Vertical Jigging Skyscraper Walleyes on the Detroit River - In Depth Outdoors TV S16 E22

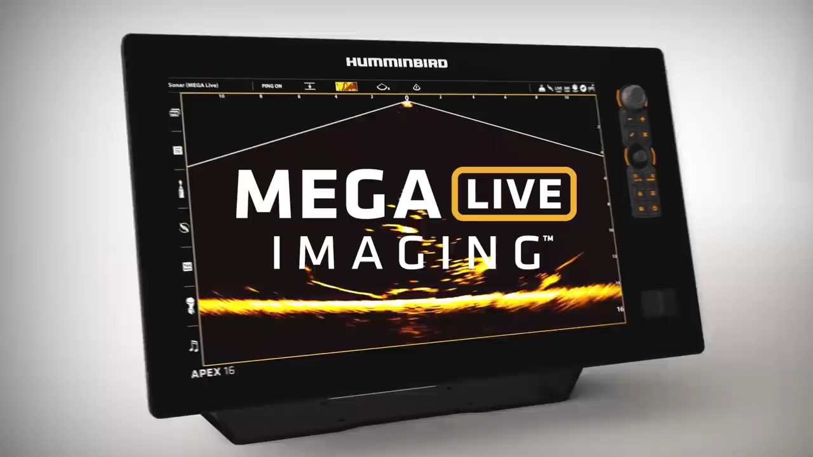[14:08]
New Mega Live Imaging shows you what's below in real time
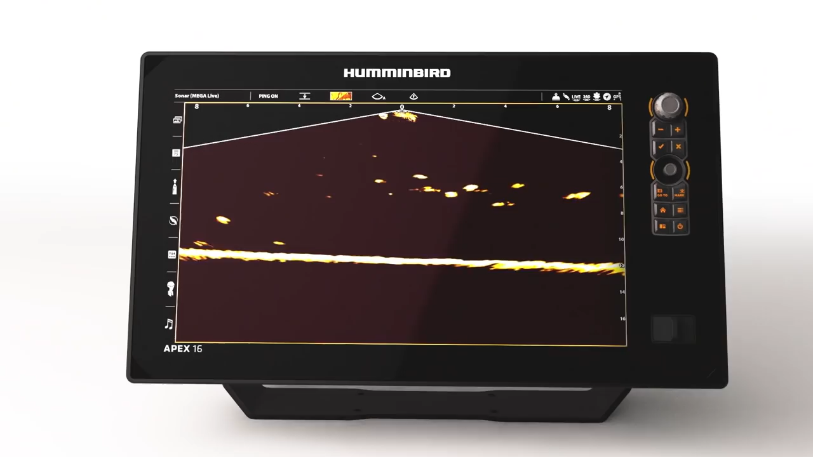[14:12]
with edge-to-edge clarity and no gaps in coverage,